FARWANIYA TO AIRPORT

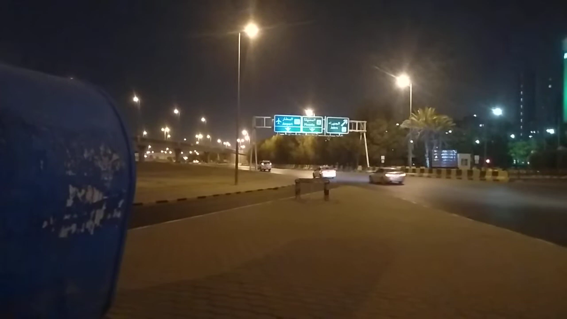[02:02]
mga ang yung mga m tysat sa kanan pa punta ng sawit yun langit sa kanan na bilis sa tanggung sa sakyan dito guys ngayon langit sa pagigit at ang traffic po signal light maya na